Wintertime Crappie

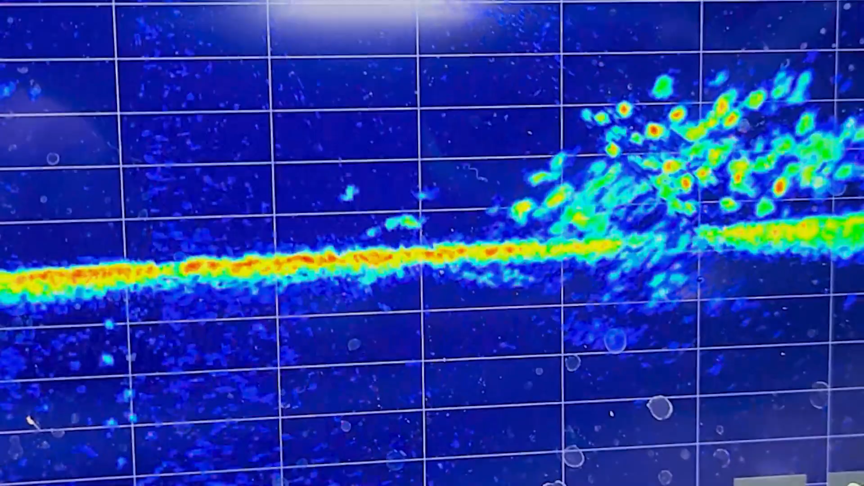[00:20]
There's the lure to the left, and the fish is kind of interested. Here he's coming at it.
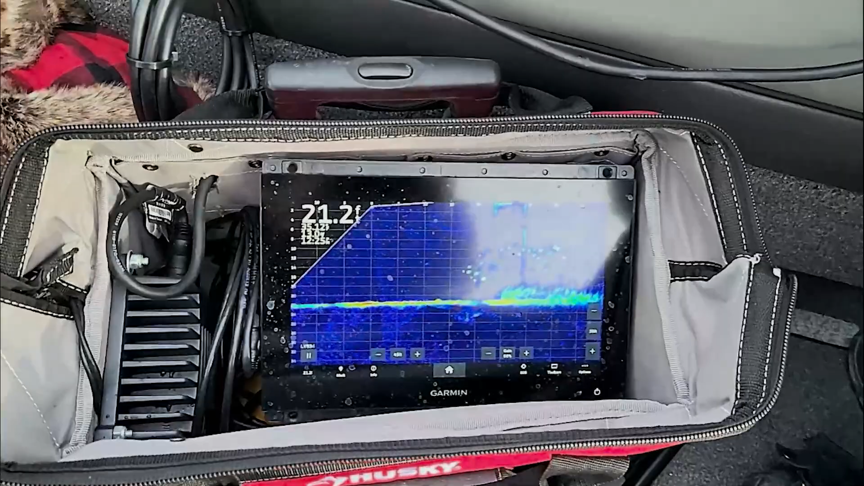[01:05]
We're using a live scope today and dropping those minnows right down to the fish as we're right up by the docks.
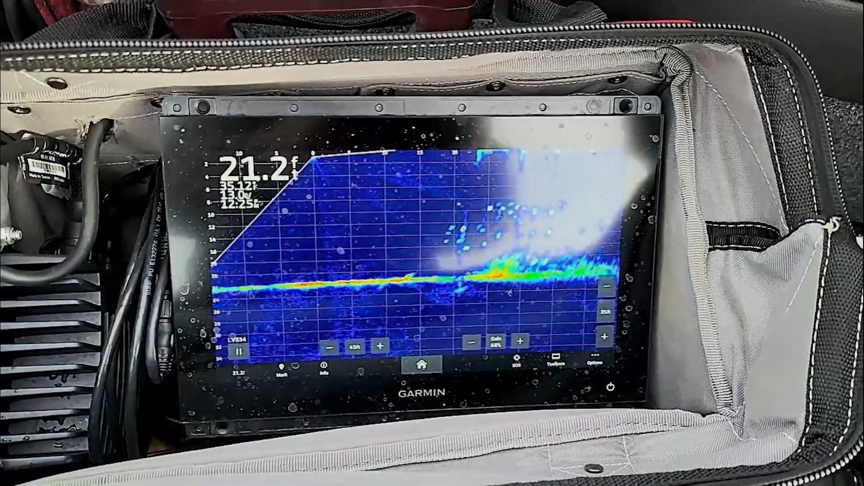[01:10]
And not much ice around Sherman, even though it's late December in Nebraska.